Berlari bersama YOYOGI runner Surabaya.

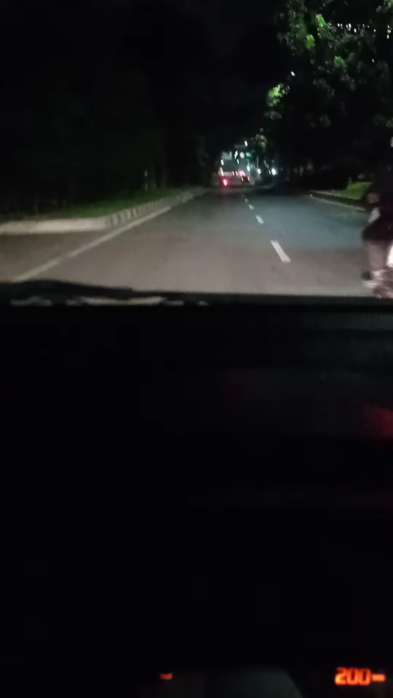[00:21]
Ku ingin mengajak kalian melihat kota Surabaya pada saat subuh, sekitar jam 4 lebih.
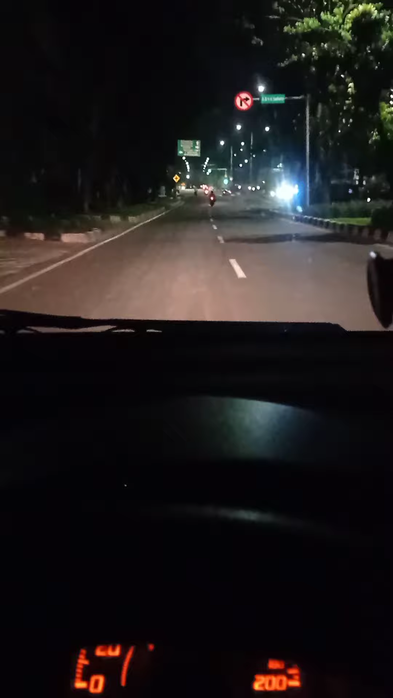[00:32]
Lampu-lampu juga masih menyala. Di gedung-gedung ini lampunya menyala semua karena juga masih gelap ya guys. Dan lihat jalannya sepi sekali, masih sepi sekali.
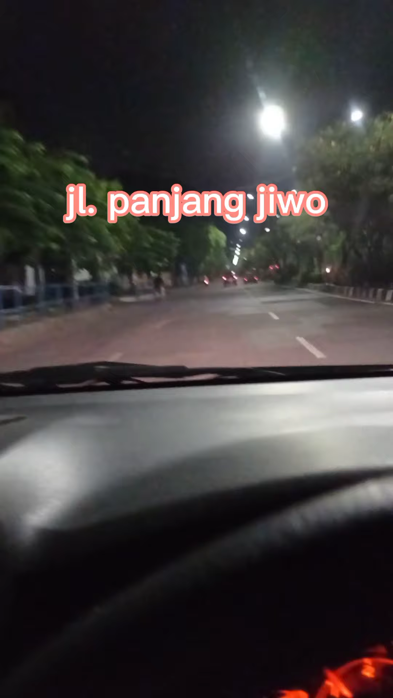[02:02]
Ini sudah di jalan Diponegoro. Masih sunyi sepi jalannya. Jalan Diponegoro lurus.
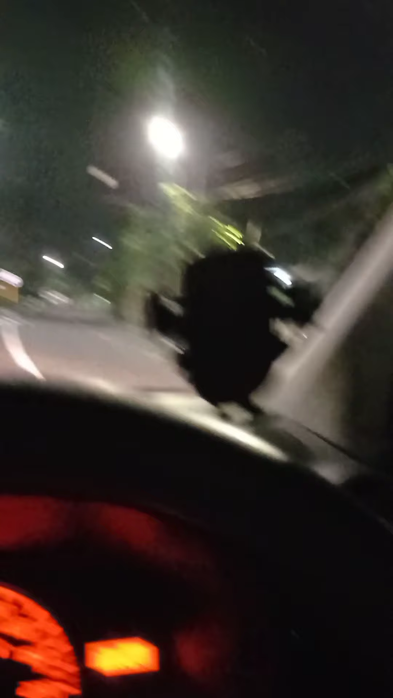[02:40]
Nah, di sebelah ini ada gedung olahraga Gelora Pancasila.
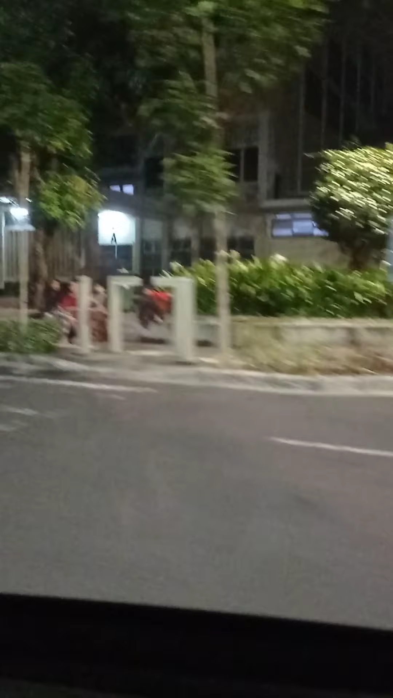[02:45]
Ini Gelora Pancasila.
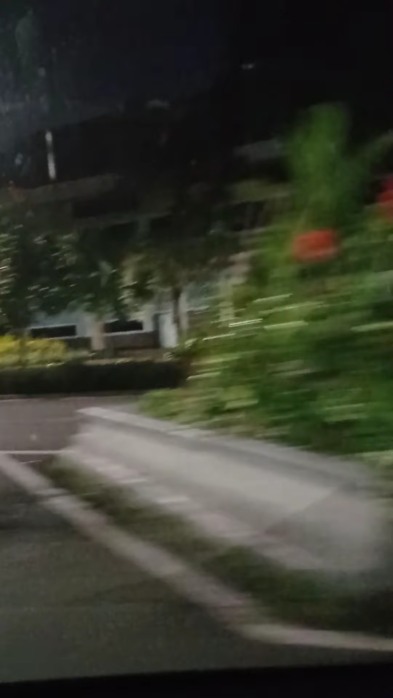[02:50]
Jadi ini jalanan masih sepi ya, karena masih subuh. Nah, ini memang masih sepi.
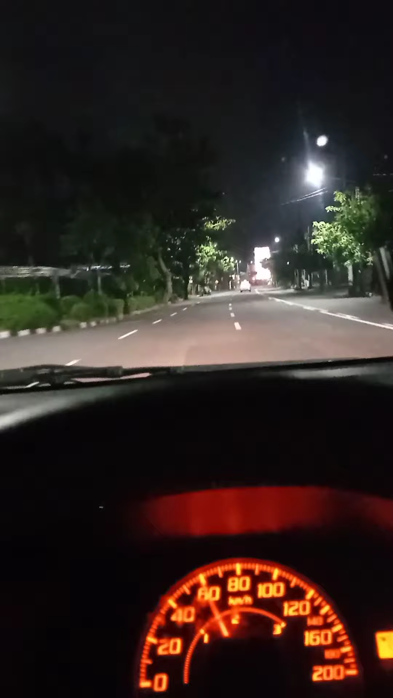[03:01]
Ini ada 1-2. Kita mau menuju ke meja sekolah. Belok kanan.
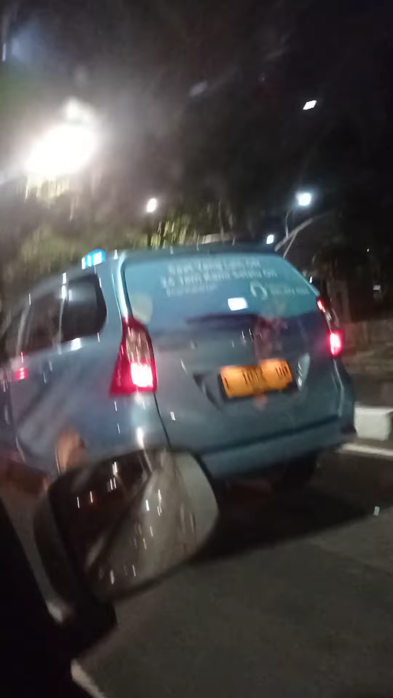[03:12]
Masih ada temannya, yaitu sebuah taksi. Ya, sendirian lagi. Sekarang sudah di Maijen Sungkono. Ini ada kendaraan lain. Ku salip saja. Ya, sepi lagi. Jalan Maijen Sungkono, Surabaya.
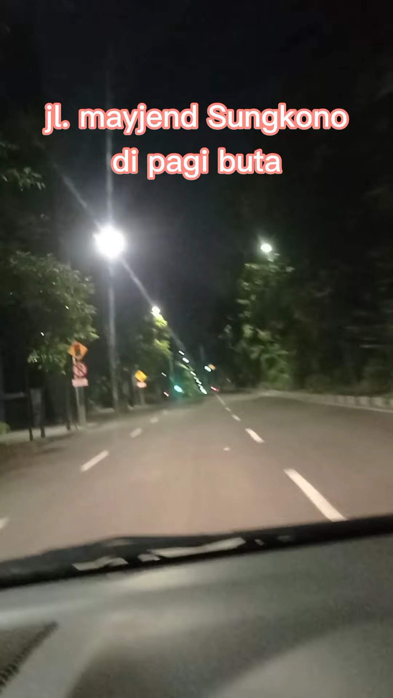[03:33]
Panjang guys jalannya. Ciputra, Bu.
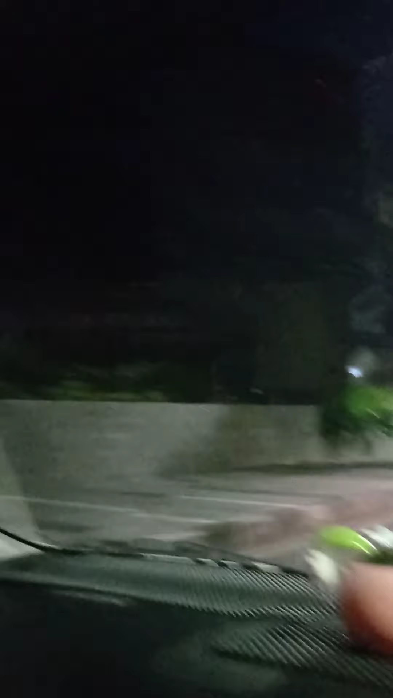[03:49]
Gelap. Maijen Sungkono ini panjang jalannya. Dan bagi yang udah lama
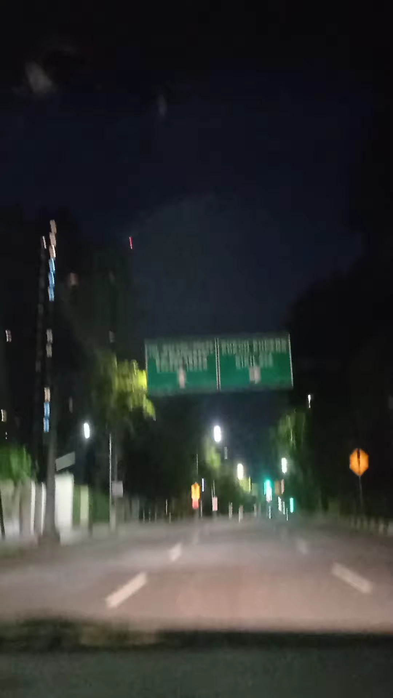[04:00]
enggak ke Surabaya, sekarang sudah ada underpass. Nanti kita lewat ke sana. Ini masuk ke underpass.
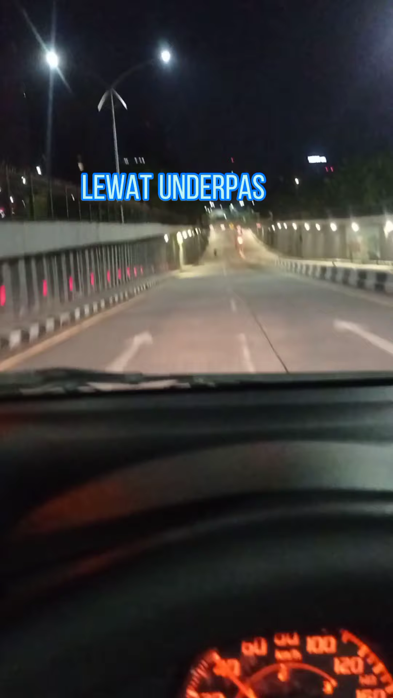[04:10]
Lewat bawah. Kalau lewat atas, muter dulu ke
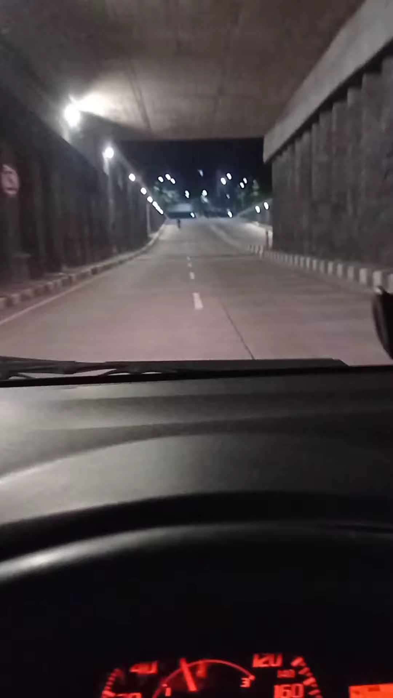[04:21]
Villa Bukit Mas, terus lewat bundaran itu baru ke HR. Kalau ini bisa langsung. Keluarnya di HR Muhammad.
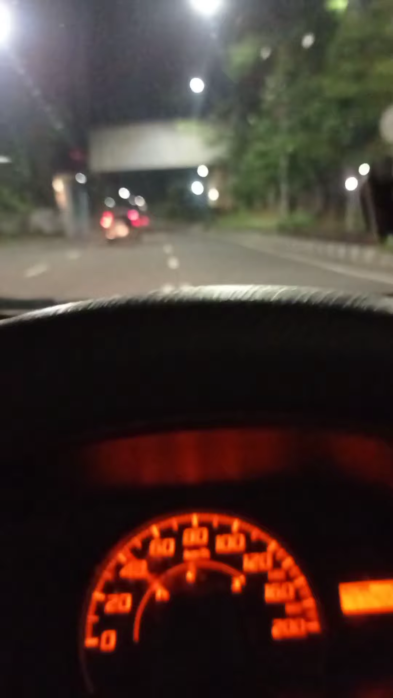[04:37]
Nah, ini kita sudah masuk ke Jalan Maijen Yonosuwoyo. Maijen Yonosuwoyo.
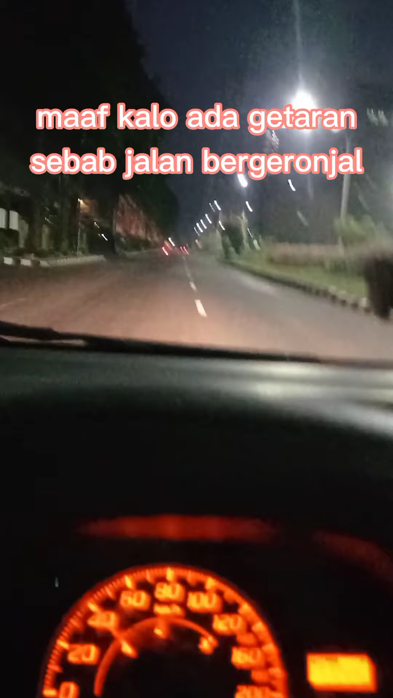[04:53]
Wow, masih tutup semua. Masih terlalu pagi. Tapi langit udah mulai keluar sinar. Langit agak terang dikit. Ini landmark. Ini waktu menunjukkan
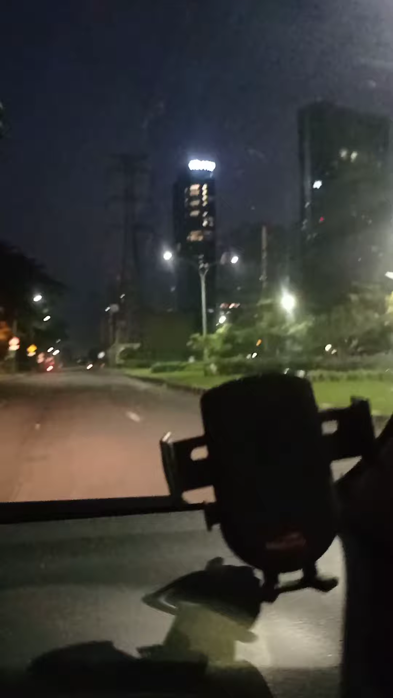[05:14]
lurus saja. Nanti kita belok ke kanan. Terus saja nanti ada belokan, kita belok ke kanan. Lewat lontar.
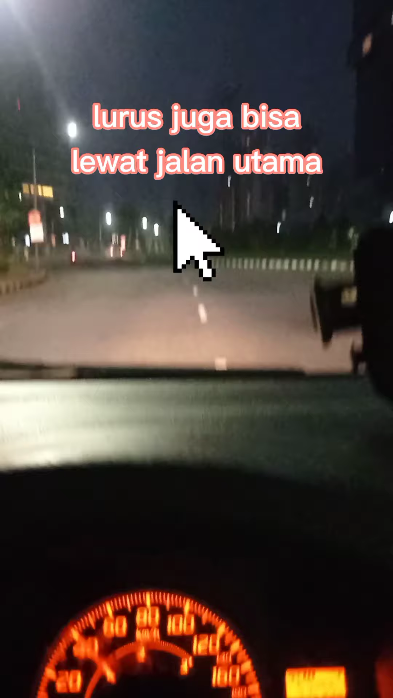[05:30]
Terang. Langit sudah biru, mulai biru.
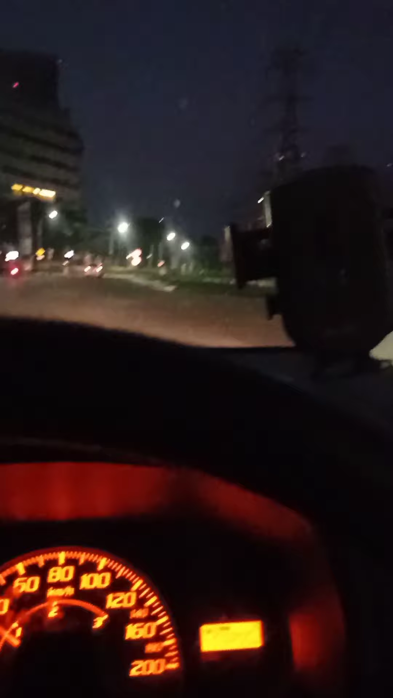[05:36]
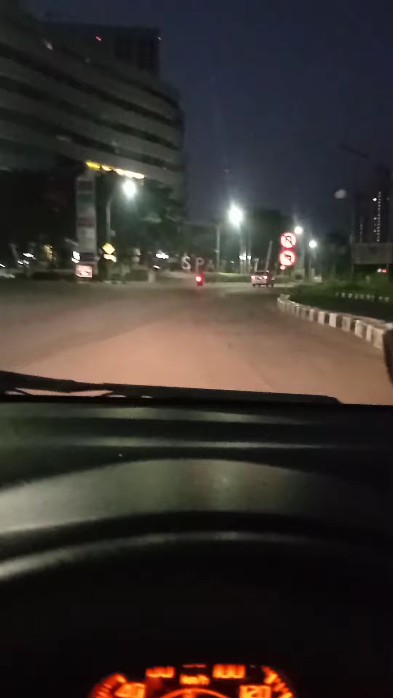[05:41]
Spasio. Ini adalah mall yang di Surabaya Barat, salah satunya selain apa tadi, Ciputra World ya.